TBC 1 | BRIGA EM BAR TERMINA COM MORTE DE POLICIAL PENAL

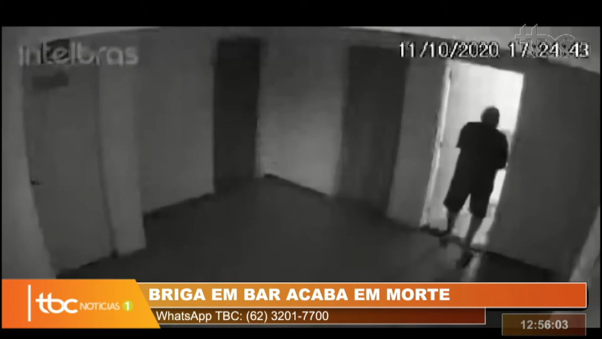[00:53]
São imagens que foram registradas antes da polícia chegar. O que aconteceu? Assim que ele saiu desse bar, algumas pessoas ligaram pra polícia, anotaram a placa do carro dele.
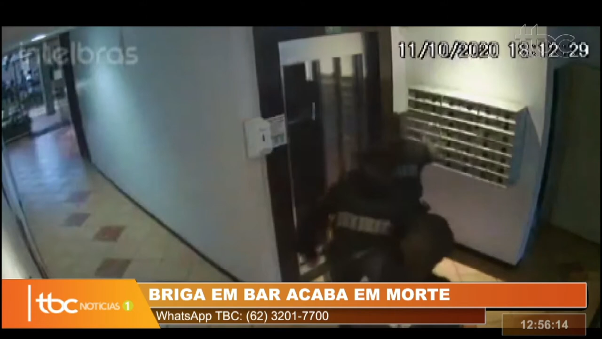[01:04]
E aí o grupamento de intervenção rápida e ostensiva, o giro, foi até o apartamento onde ele estava.
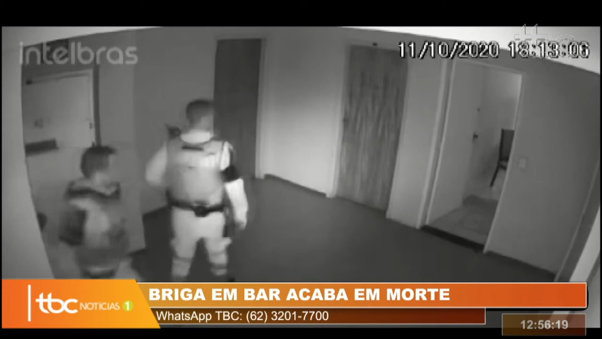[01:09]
A gente vê as imagens aí dos policiais chegando no apartamento, eles já encontram a porta aberta.
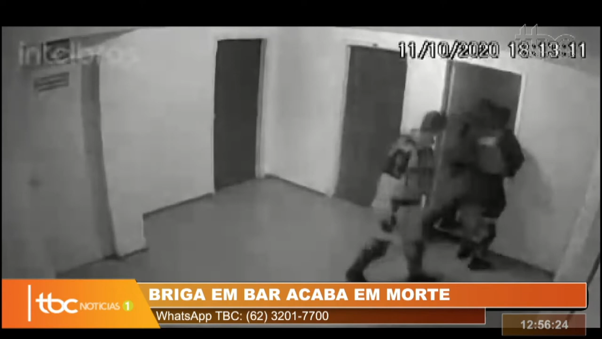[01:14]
O Eder teria discutido com os PMs nesse momento que a gente tá vendo aí, os PMs a gente vê que alguns entram no apartamento.
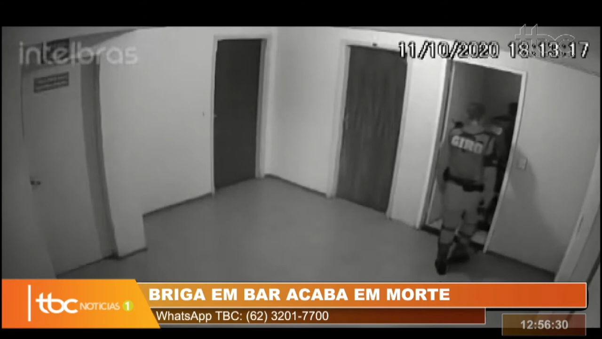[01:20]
Eles teriam discutido com os policiais, questionado se eles tinham mandado pra estar ali.
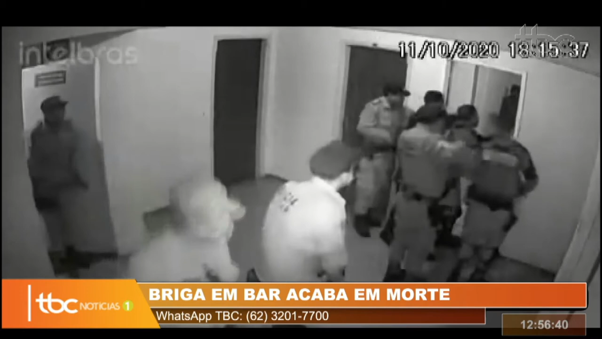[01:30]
Agora a gente já vê também um outro grupo de policiais chegando, provavelmente um reforço que foi pedido pelos policiais. E aí o que a polícia falou? Quando ele recebeu voz de prisão, ele teria sacado a pistola e apontado para os policiais. A gente vê o momento aí dos disparos. Nessa imagem não fica claro, a gente vê que parece, a gente tem a impressão de que um tiro veio de dentro também, só que a polícia não confirmou que foi o Eder que atirou primeiro. Eles disseram que os policiais do giro atiraram um dos policiais porque esse policial penal teria sacado a pistola e apontado para os PMs.